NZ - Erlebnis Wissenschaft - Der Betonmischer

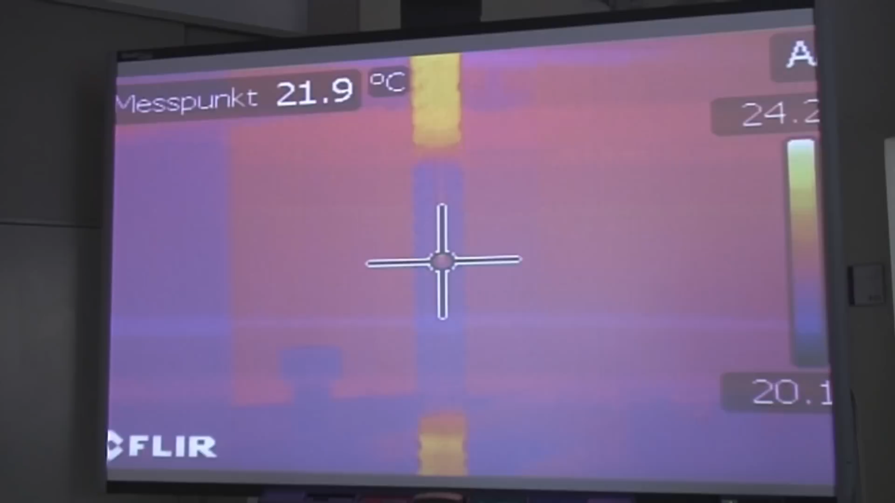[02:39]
On screen: spot 21.9°C
um die Wärmeentwicklung in so einem verformten System aufnehmen zu können. Denn bei dem Ziehen des Stahles bis zum Bruch entsteht durch eine sehr große Verformung in dem Stahl Wärme, die frei wird. Der Stahl ist ein klassischer Bewährungsstahl,
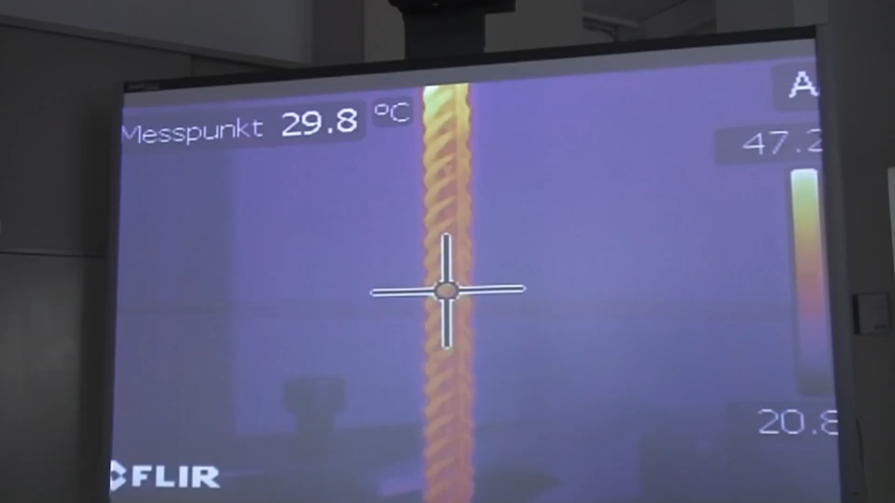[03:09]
On screen: spot 29.8°C
Es ist also schon eine ganz ordentliche Längenänderung im Stahl stattgefunden, die im Zentimeterbereich liegt.